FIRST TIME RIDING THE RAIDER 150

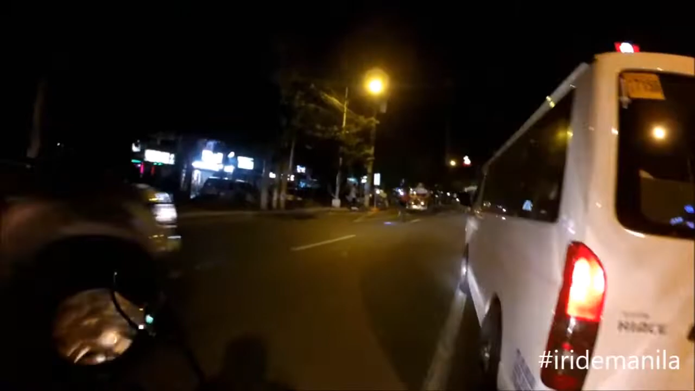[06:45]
The traffic officer tells you to counterflow.
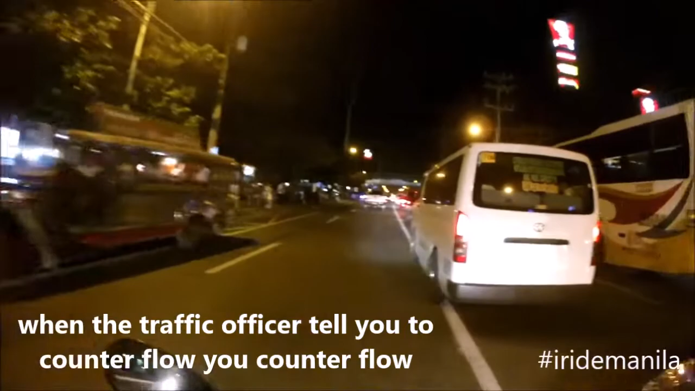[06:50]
You counterflow.
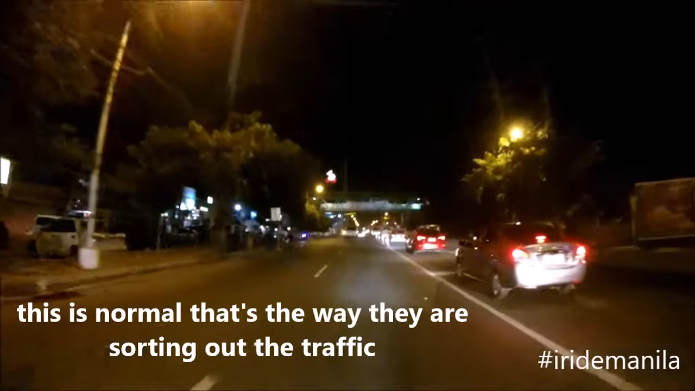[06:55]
They're actually telling you to do it.
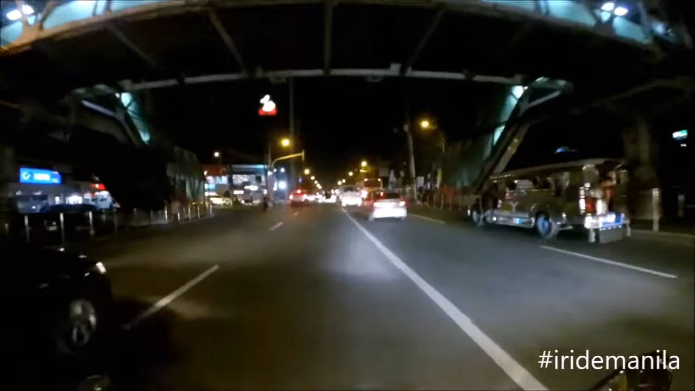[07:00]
How cool is that? Only in the Philippines.